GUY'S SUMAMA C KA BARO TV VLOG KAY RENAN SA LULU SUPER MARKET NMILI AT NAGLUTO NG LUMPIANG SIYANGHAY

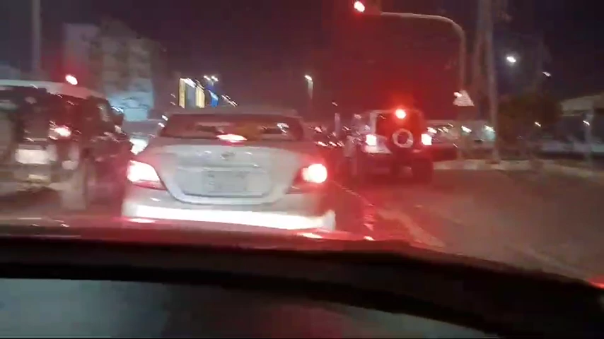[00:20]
Guys, taxi tayo, papunta tayong Lulu. Ibilhin. Sa stoplight tayo.
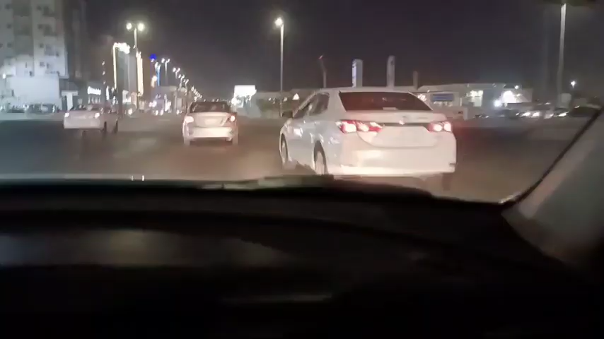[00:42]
Guys, guna. Manuel.
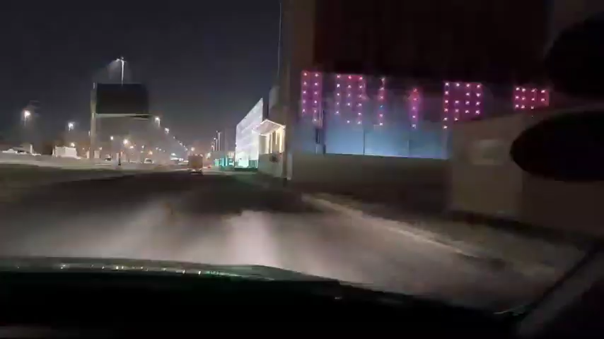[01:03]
Ayan guys, yung Lulu. Ayan na.